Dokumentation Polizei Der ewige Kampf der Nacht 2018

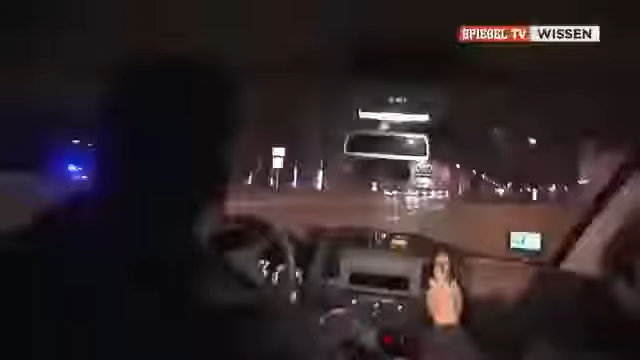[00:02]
Raus zum Einsatz heißt oft rein in die Konfrontation.
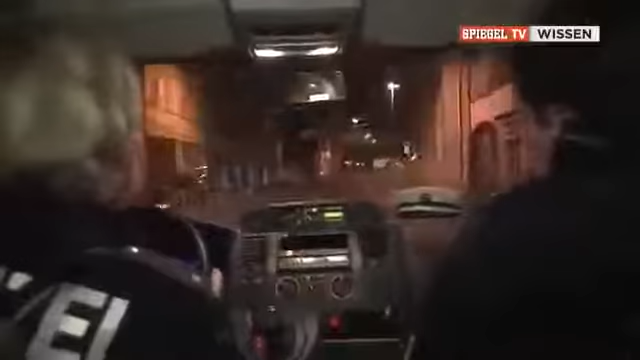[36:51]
Als Schöppe und Kühne eintreffen, sind bereits mehrere Streifenwagen vor Ort.